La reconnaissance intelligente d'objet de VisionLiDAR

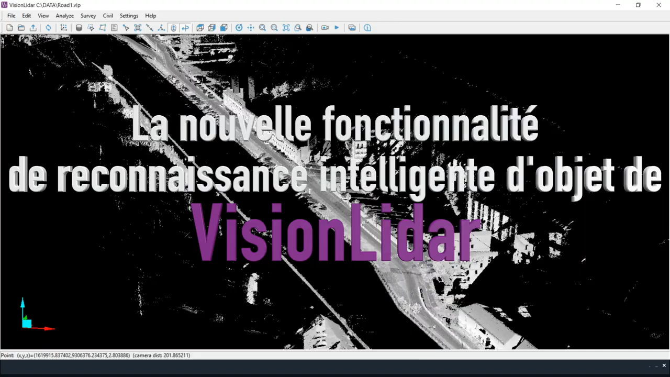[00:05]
Vision LiDAR a récemment intégré l'intelligence artificielle à ses fonctionnalités. La nouvelle fonction de reconnaissance d'objets est en mesure d'identifier et de reconnaître des amas de points. En déterminant des dimensions spécifiques, chacune des catégories créées peuvent reconnaître une géométrie particulière.
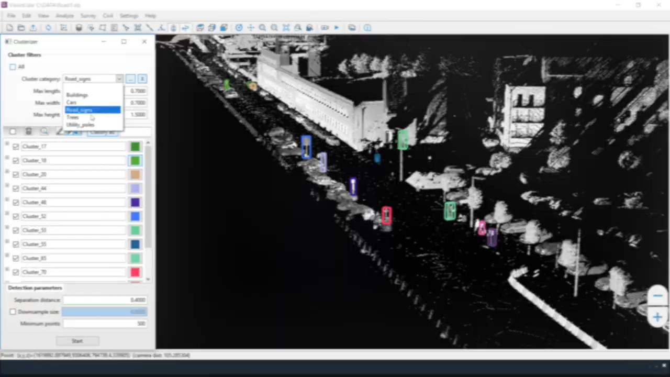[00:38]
des arbres, ou encore un type de poteau.
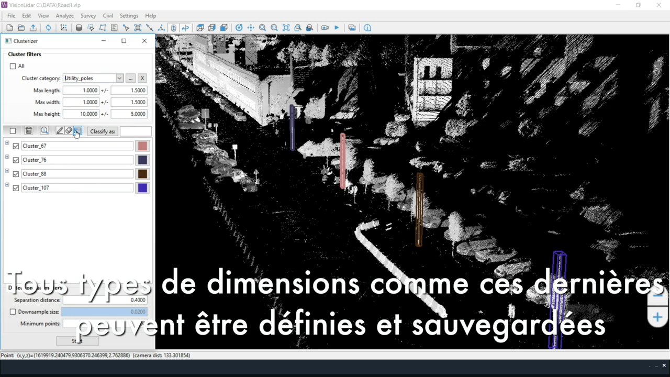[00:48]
Ainsi, tout type de dimension comme ces dernières peuvent être définis et sauvegardés dans une base de données.
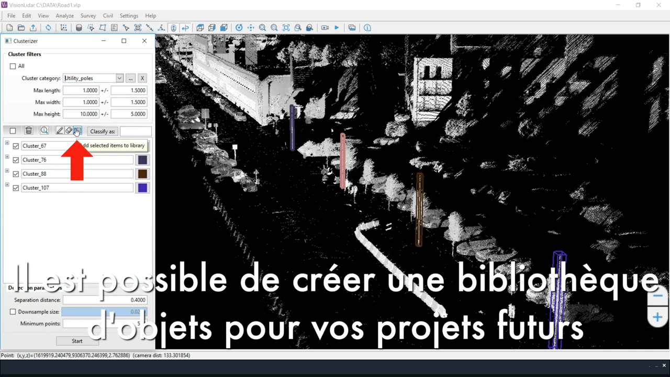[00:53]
De cette manière, il est possible de créer une bibliothèque d'objets qui, par la suite, peut être utilisée dans vos projets futurs.
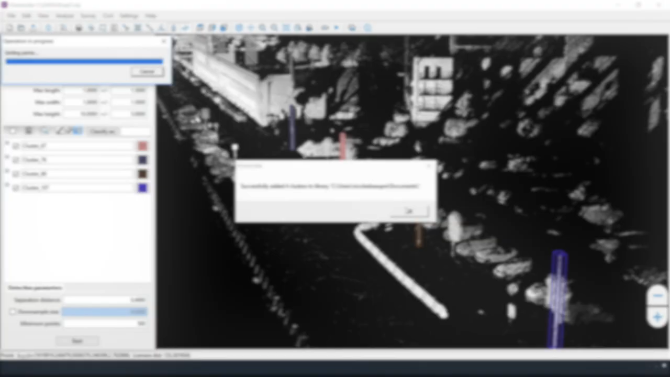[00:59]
Dans la même interface, ces amas de points peuvent être convertis en plusieurs classes.
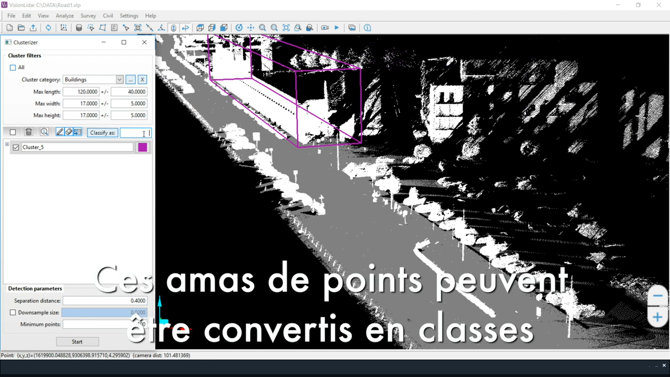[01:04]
Ces classes facilitent la sélection, la segmentation,
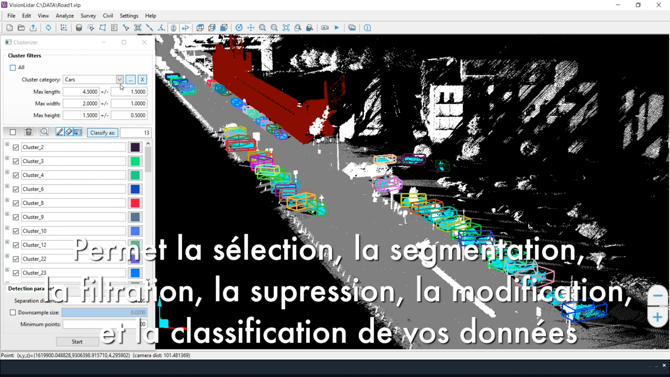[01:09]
la filtration, la suppression, la modification,
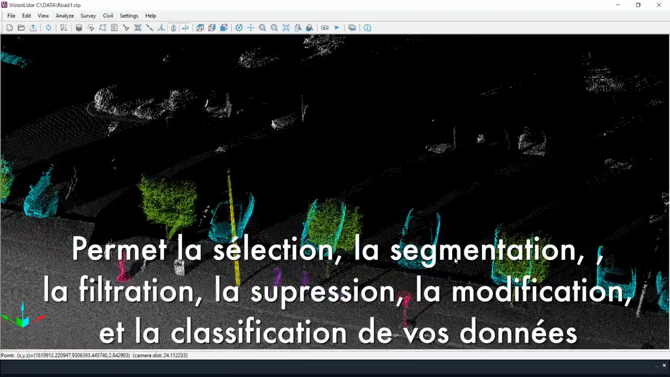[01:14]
ainsi que la classification de tous les éléments contenus dans le nuage de points.